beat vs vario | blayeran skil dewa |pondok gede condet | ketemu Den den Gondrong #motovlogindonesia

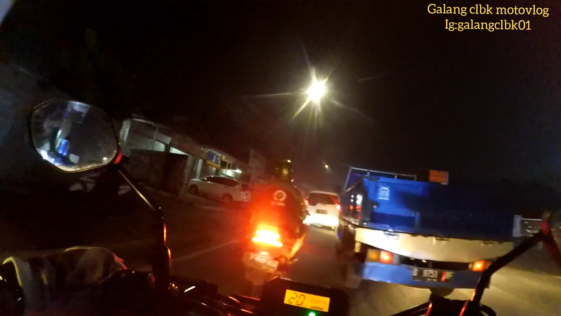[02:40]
hampir nah bareng tiang listrik guys karena kayaknya merem saya itu pasnya tiang listrik mau dihantem untung ada orang yang teriak gue kebangun tuh guys langsung gue merem cuman nempel doang di tiang listriknya agak jadi terobos tiang listrik orang lagi ya
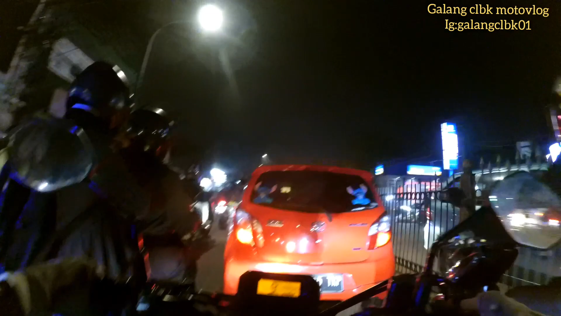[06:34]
macet nih keramat jati guys anjir-anjir kita muter di depan aja lah bisa sih lewat sini nih
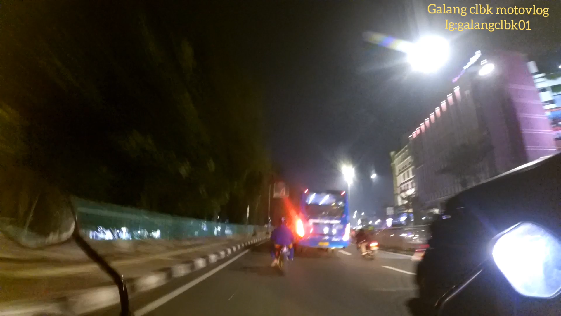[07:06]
nah ini puteran ke condet guys condet batu ampar tuh guys
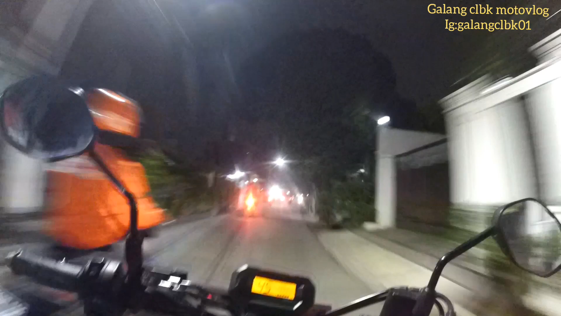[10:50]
kayaknya gang tadi yang kecil itu masuk dalam jalan kober sini guys
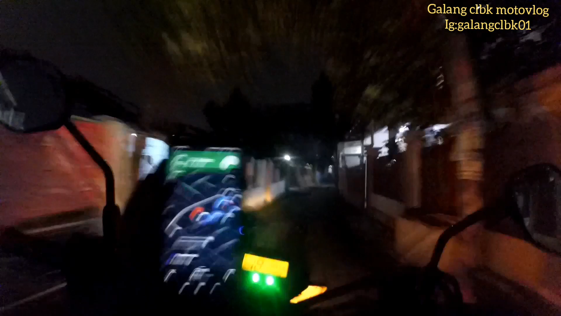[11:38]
belok kanan jalan kober lalu belok kanan
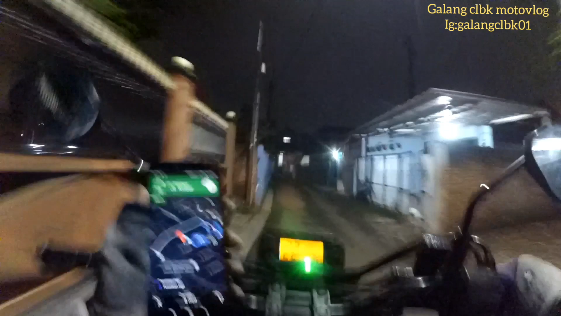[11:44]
gimana belok kanan guys oh di depan mentok gitu belok kanan belok kanan lalu belok kanan